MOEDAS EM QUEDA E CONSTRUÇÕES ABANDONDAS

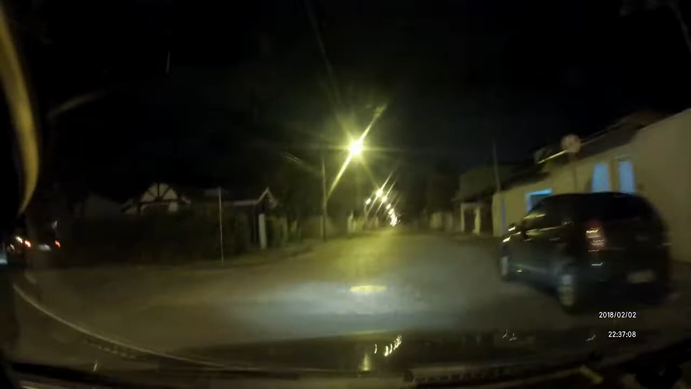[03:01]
Sempre tem que ter uma rua com uma rua toda estrupinchada. Rua toda cagada, velho. Olha. Toda quebrada. Tudo remendado. Os caras botaram os condomínios aqui num lugar muito deserto, mano. Do lado aqui tem tipo uns noia. Pô, é foda, mano. Lá na frente tem um condomínio.
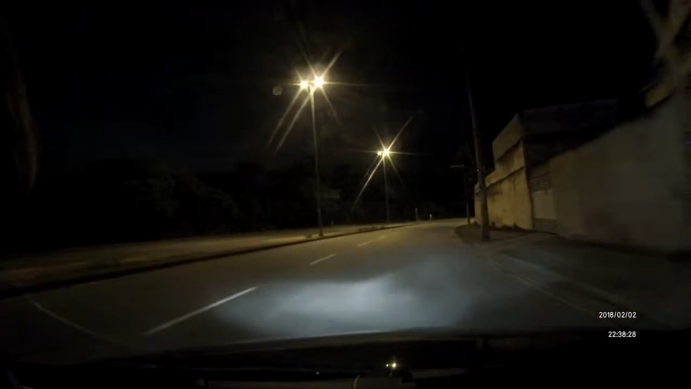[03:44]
Porque aqui embaixo aqui, na verdade, é meio que um brejo, né? Aí os caras inventaram de criar uns condomínios aqui do lado, aqui, ó. Onde tem essas... Olha lá, tá tudo abandonado aí do lado. Prometeram, aí descobriram que era mó coisa... Sei lá, acho que deve ter sido mó lavagem de dinheiro isso aí. Inventaram que ia criar uns condomínios aí pra, tipo, lavar dinheiro, tá ligado? Abriram firma, abriram empresa aí, mó falso.